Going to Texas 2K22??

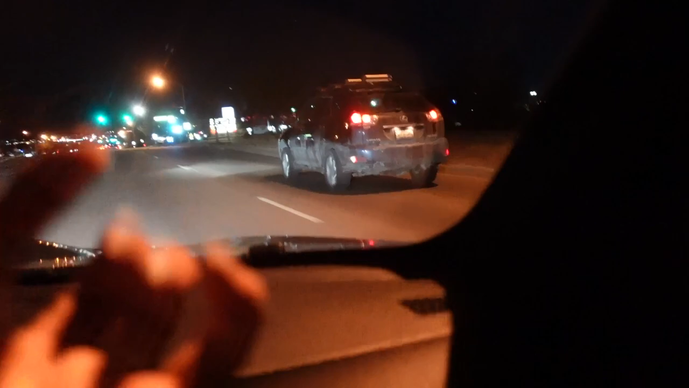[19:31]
Okay, go. Alright, now we're gonna turn. There's gonna be lights right here. Still,